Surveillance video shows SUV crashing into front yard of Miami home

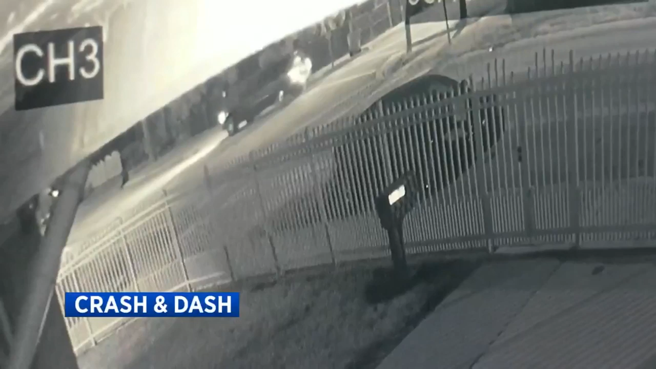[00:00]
At 5.30, a crash and dash caught on camera early this morning, this out of Miami. The surveillance video shows that driver and a passenger running off after slamming right through that home.